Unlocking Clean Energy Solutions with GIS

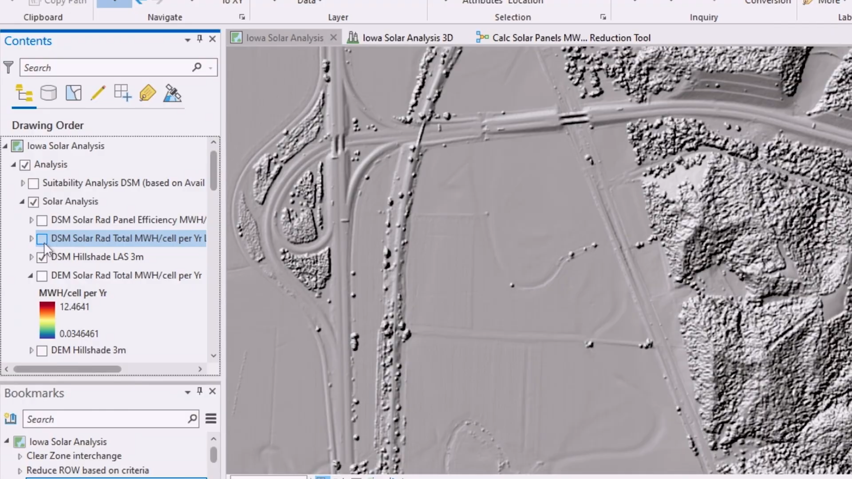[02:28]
Certainly tree cover and surface characteristics.
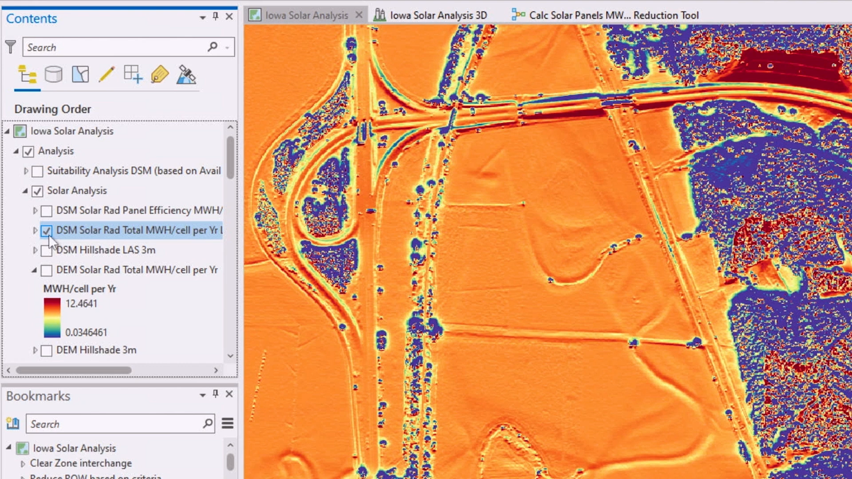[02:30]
Also solar radiation and the orientation of the right-of-way.